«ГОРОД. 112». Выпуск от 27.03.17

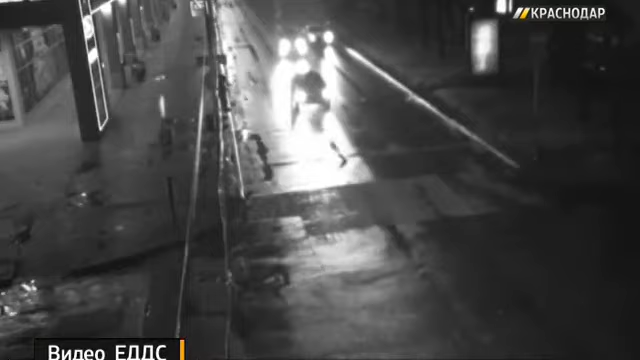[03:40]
Один из автомобилистов решил повернуть, а второй не понял манёвра. Итог – удар в бок.
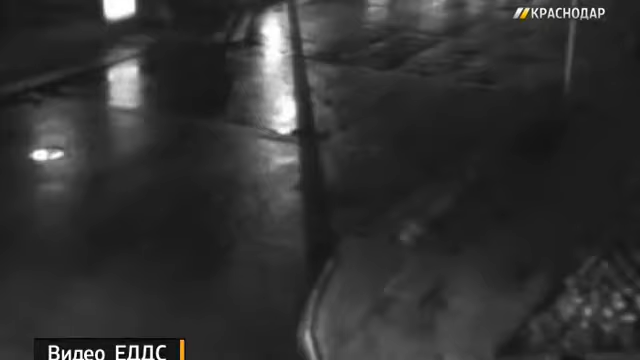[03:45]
Водители обеих машин подсчитывают повреждения. Неожиданный манёвр серебристой иномарки стал причиной аварии на перекрёстке Мира и Ленина.